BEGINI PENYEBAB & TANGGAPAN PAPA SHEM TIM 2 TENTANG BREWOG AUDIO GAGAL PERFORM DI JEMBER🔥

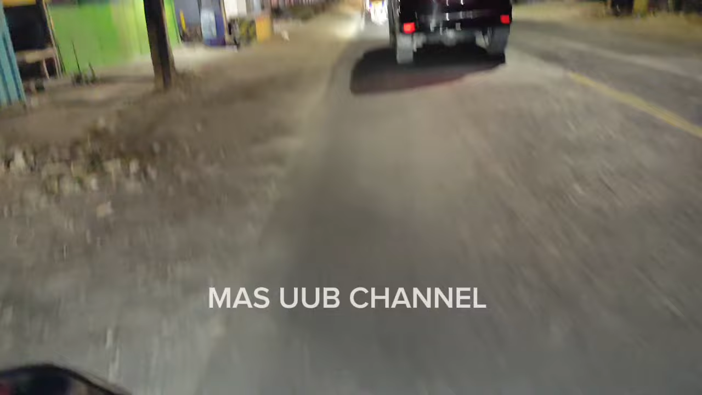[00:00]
hai oke assalamualaikum warahmatullahi wabarakatuh selamat malam ya telur kali ini siap berkesempatan ke vlog lagi ya
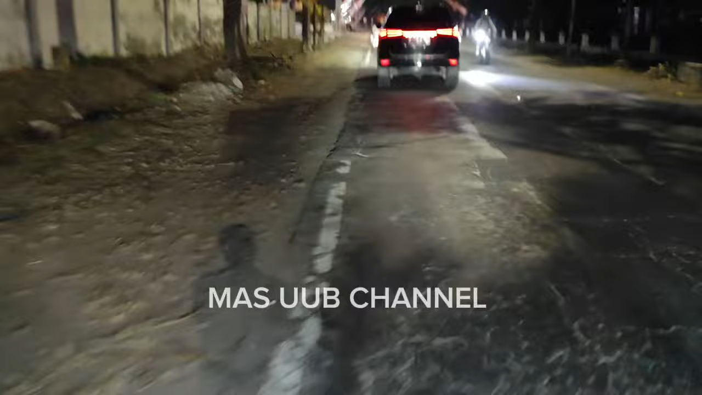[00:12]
ini katanya ada prewok di Kertosari apakah benar atau tidak ya kita mau cari
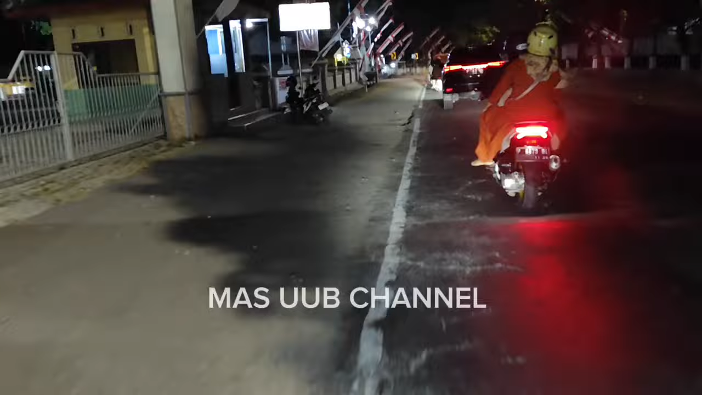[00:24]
info dulu ini mau kemana prewoknya ya katanya ada di daerah sini masih tetap